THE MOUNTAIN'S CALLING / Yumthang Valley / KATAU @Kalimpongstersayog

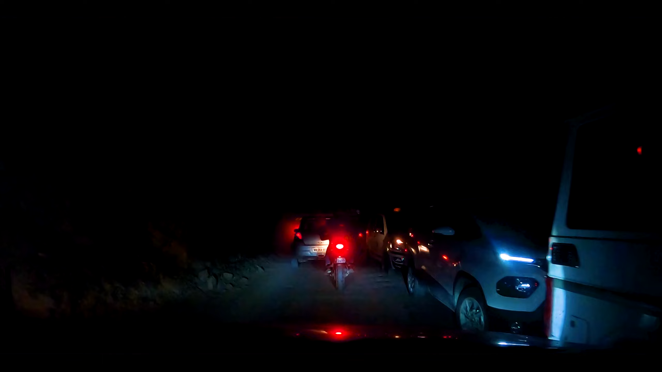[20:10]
Just more than 20 to 25 minutes jam of Osara and Bokori, but still we are struggling.